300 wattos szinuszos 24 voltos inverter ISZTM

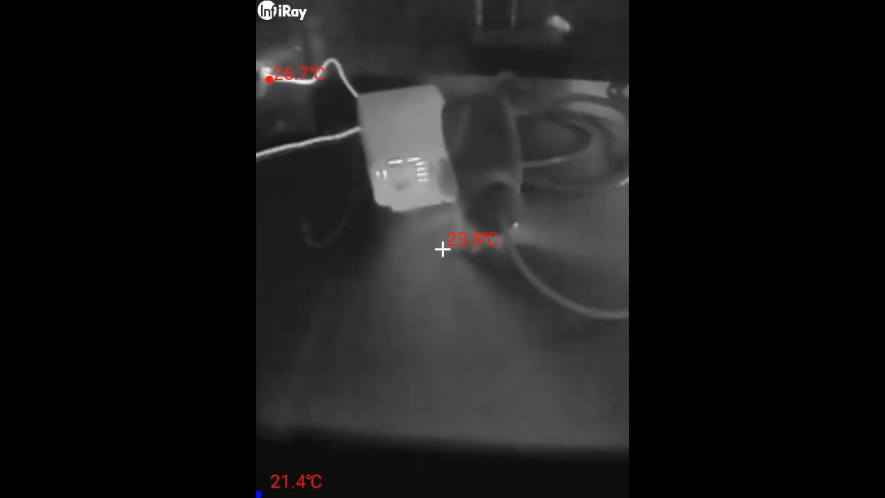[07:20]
On screen: min 21.4°C
Na tehát most hőkamerával vizsgálom itt a dolgokat. Előttem itt van az inverter, de most teszek mindjárt egy kameraképet.
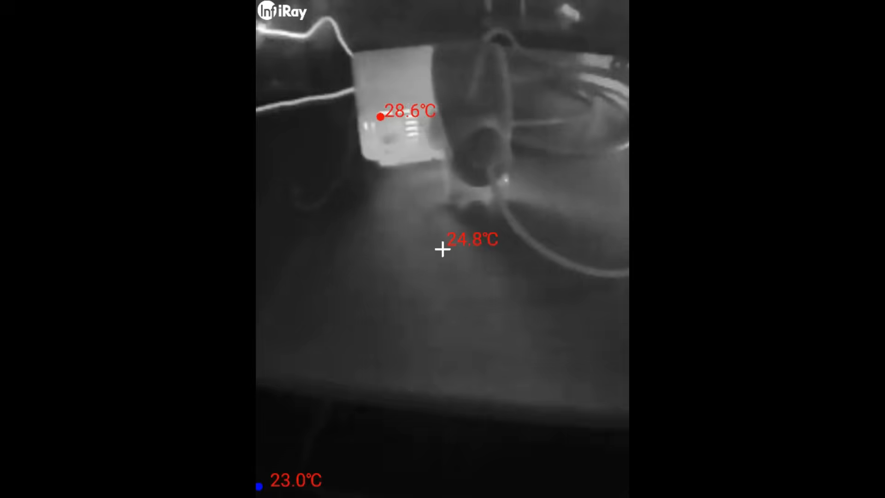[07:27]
On screen: spot 24.8°C, max 28.6°C
Tehát láthatjuk, hogy itt van maga az inverter.
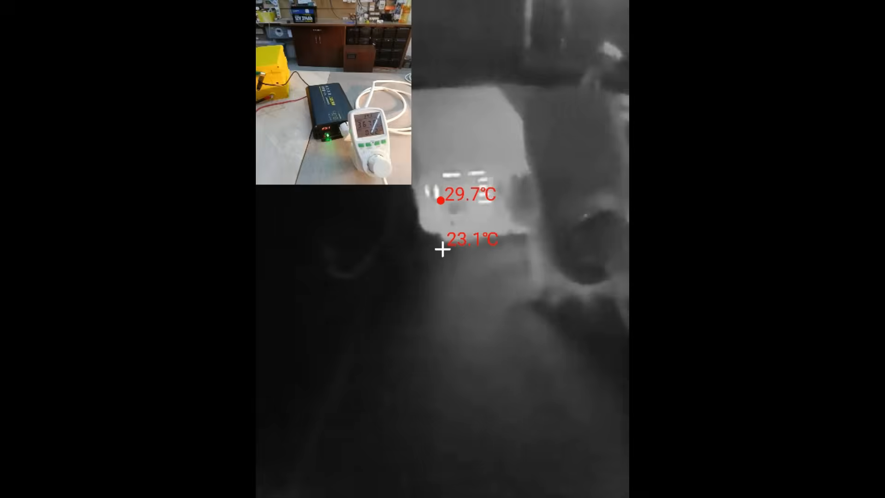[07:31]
On screen: spot 23.1°C, max 29.7°C
Holabent azért valami melegedik, mert 37 fokos, de hát a 37 fokot azt én nem mondanám olyan nagyon nagy melegedésnek.
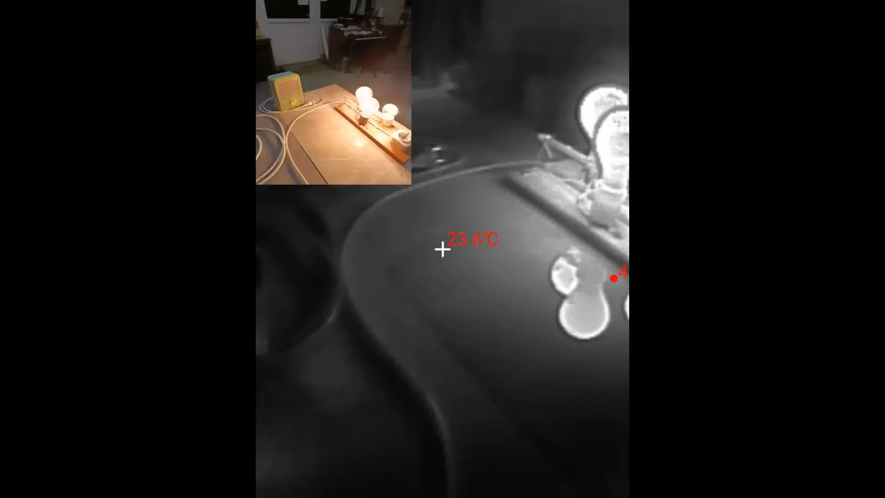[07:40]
Ott pedig látjuk ugye az izzókat, amik 170 fokon is izzanak. Hát azért azok az izzó szálak.
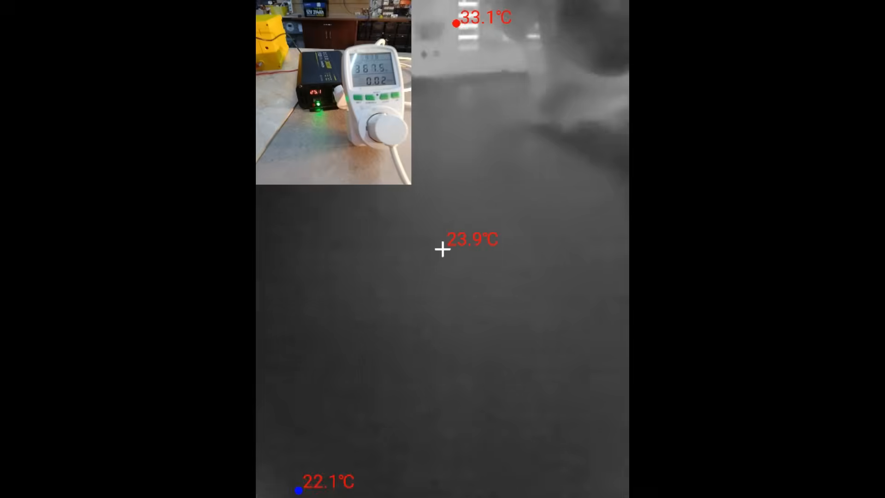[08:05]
On screen: spot 23.9°C, max 33.1°C, min 22.1°C
10 amper az 250 watt, tehát itt most egy ilyen 13-14 amper szaladgál.
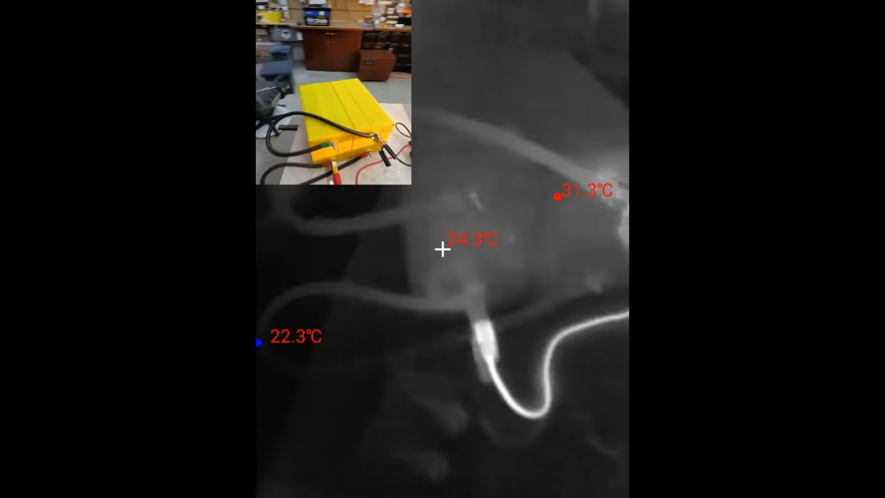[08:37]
On screen: spot 24.3°C, max 31.3°C, min 22.3°C
Tényleg az akkunk, szerintem az meg sepisszen nagy valószínűséggel.
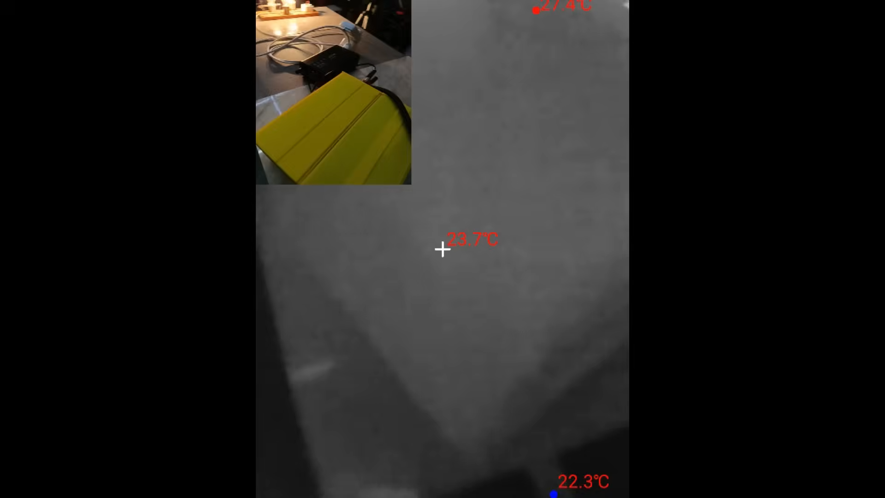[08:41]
On screen: spot 23.7°C, min 22.3°C
Hát nem is. Az akkut azt én gyártottam. Nem a cellákat, csak magát a házat, meg a kontaktusok azok rám voltak bízva.
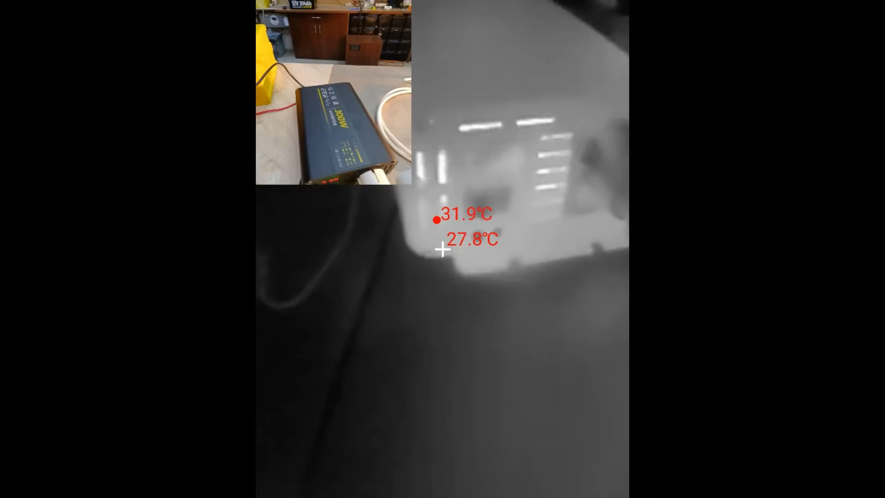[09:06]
On screen: spot 27.8°C
Tehát, hogy melegedik benne egy alkatrész, az egy dolog, de az még nem hiba.